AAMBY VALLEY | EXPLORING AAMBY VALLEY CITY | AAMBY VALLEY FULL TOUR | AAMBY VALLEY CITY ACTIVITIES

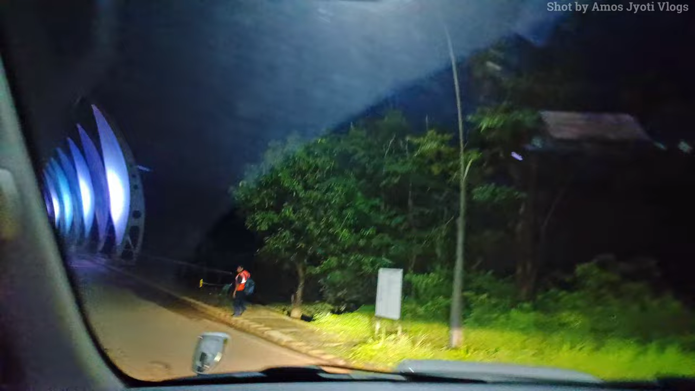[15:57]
तो ये आ गया है ब्रिज, बहुत खूबसूरत लग रहा है
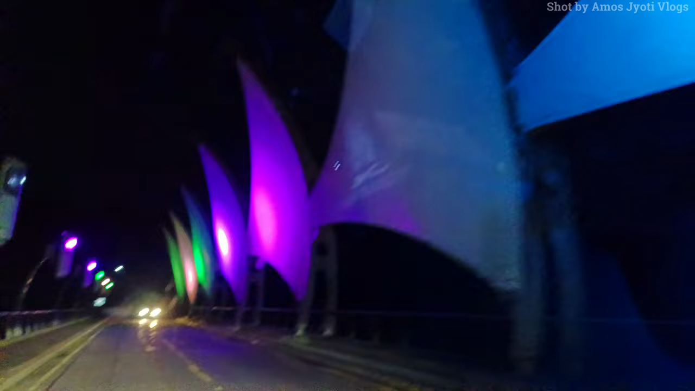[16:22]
तो यहाँ पे ख़त्म होता है ये खूबसूरत सा ब्रिज,
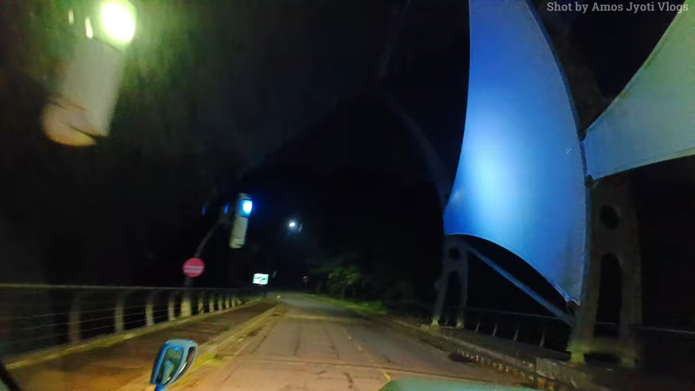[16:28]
हम जा रहे हैं और ऊपर जा रहे हैं सीधा अपने कमरे में।